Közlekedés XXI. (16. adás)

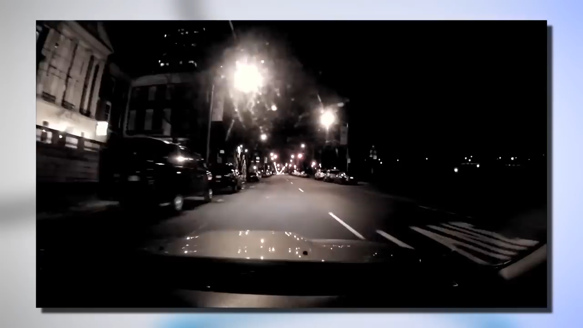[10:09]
Ezt a videót több százezren nézték meg az interneten, sőt még a bulvárlapok is megírták. Tim Burke átszelte Manhattan-t. 55 zöldön ment át Zsinorban idén tavasszal. És ez már egy budapesti Zöld Hullám. Mondhatjuk persze, hogy hajnali háromkor mindenki jól halad.
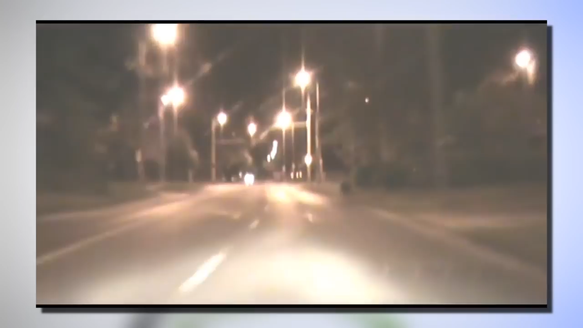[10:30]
De higgyék el, nem csak éjjel közlekedhető jól Budapest.